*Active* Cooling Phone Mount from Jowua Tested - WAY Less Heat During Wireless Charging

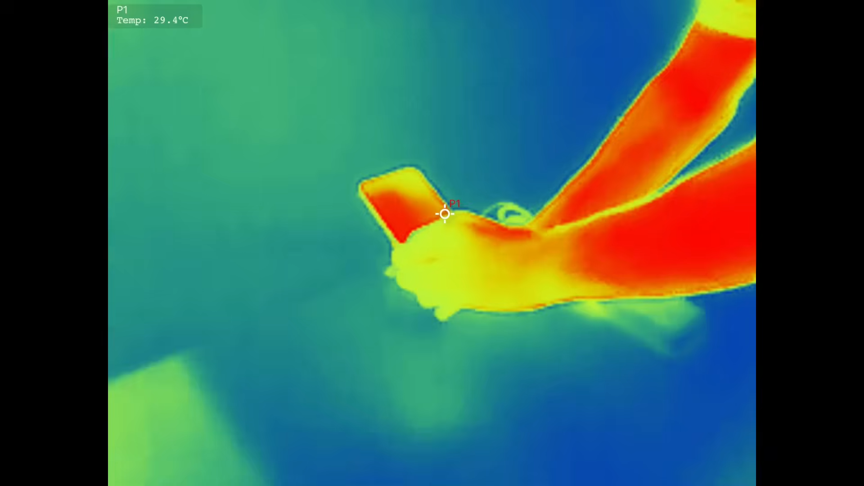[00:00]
On screen: spot 29.4°C
Check out this cold spot in the middle here.
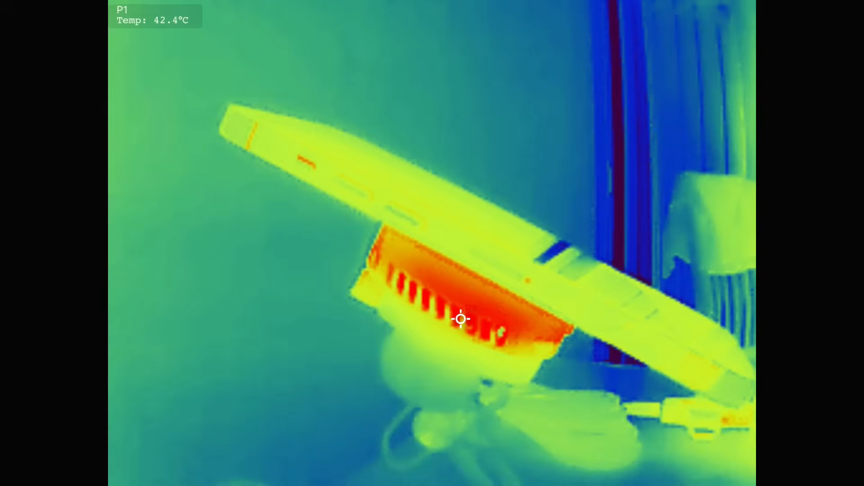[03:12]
On screen: spot 42.4°C
where we have a fan that expels the heat away.
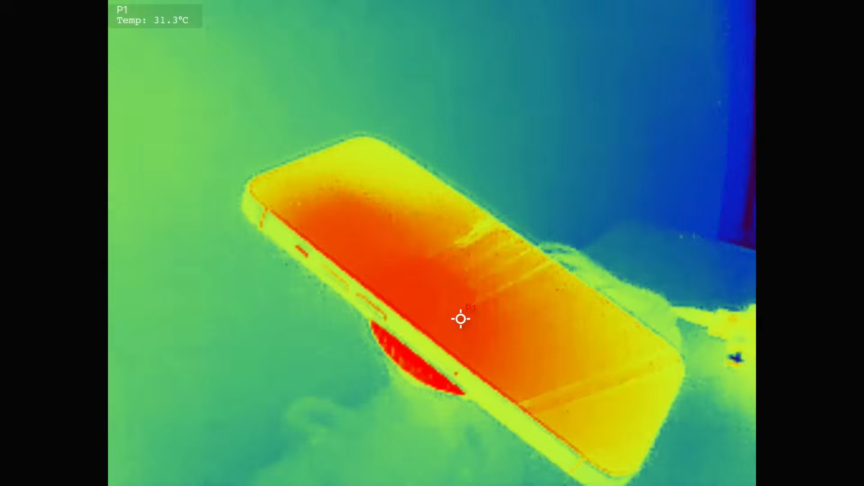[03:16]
On screen: spot 31.3°C
I've actually done my own kind of controlled experiment at home, where I had my phone cooled down to ambient temperature. I put my phone on the charger for 20 minutes in airplane mode.
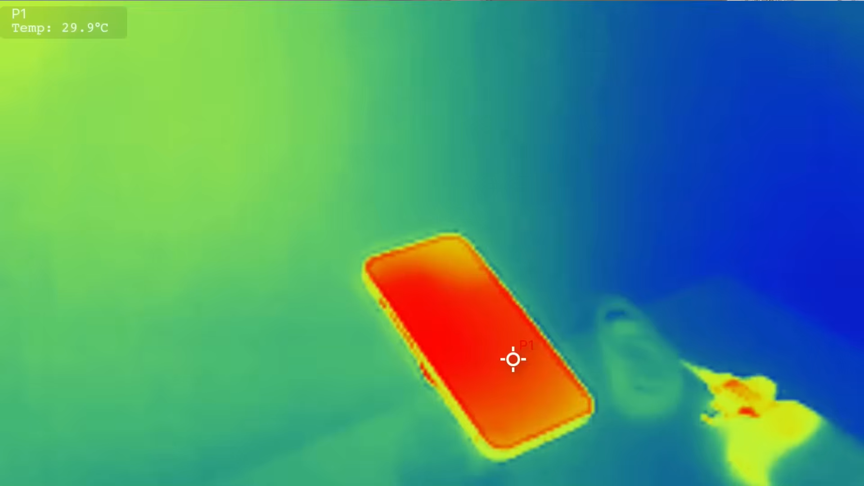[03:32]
On screen: spot 29.9°C
I wanted to make sure there's nothing backing up or any background tasks. And after 20 minutes, with the active cooling switched off, the back of the phone reached about 34-35 degrees Celsius.
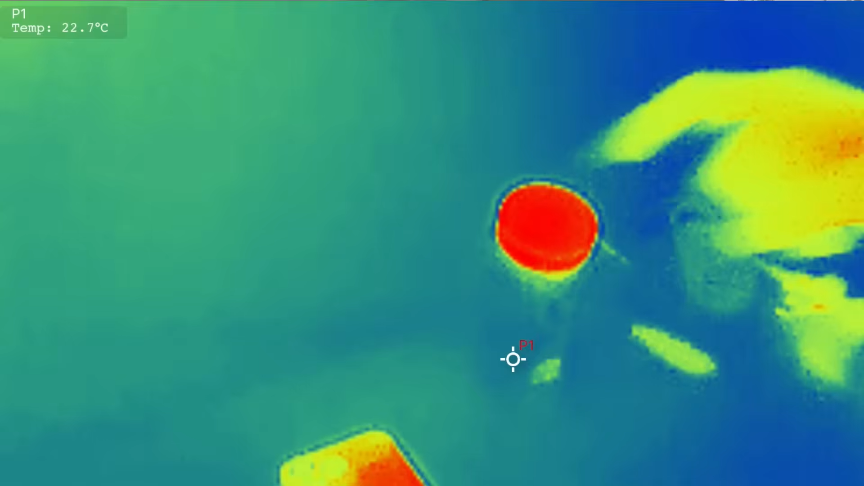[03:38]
On screen: spot 22.7°C
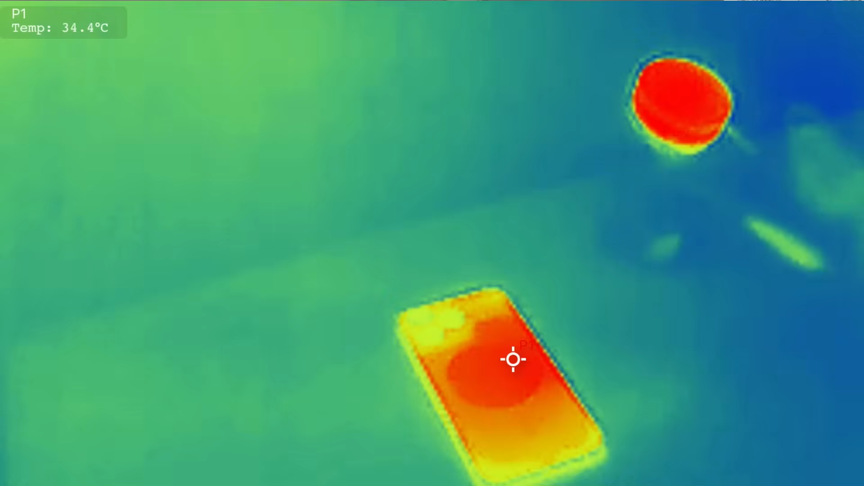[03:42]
On screen: spot 34.4°C
And then I switched on the active heating element here. You could see that there was a switch that says turbo.
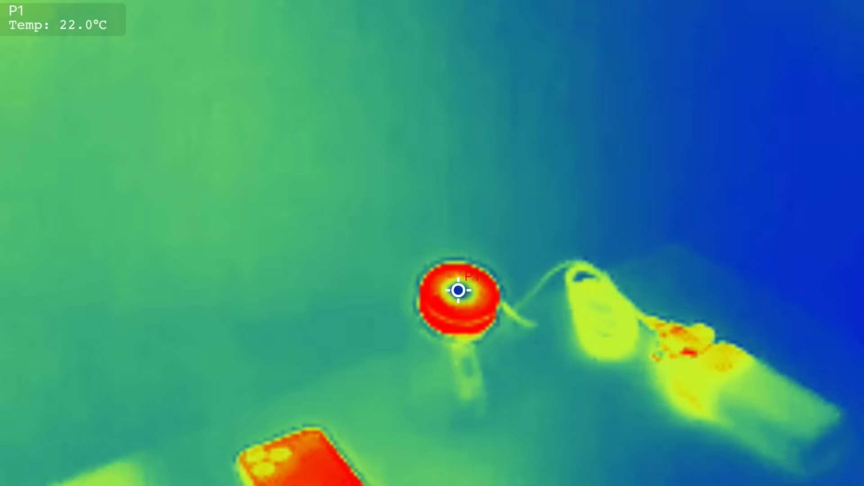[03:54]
On screen: spot 22.0°C
I noticed that the back of the phone was actually just about 32-33 degrees Celsius. So cooler charging.
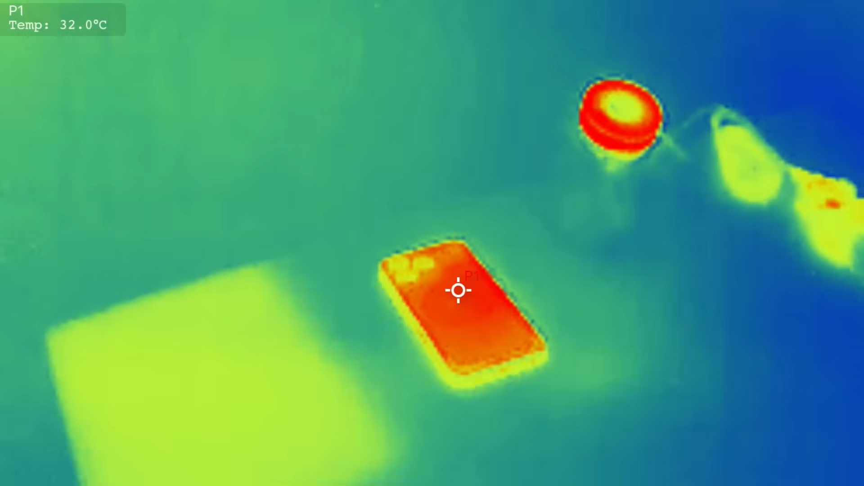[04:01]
On screen: spot 32.0°C
But then I noticed that actually I had gained more charge in the turbo mode versus in standard mode.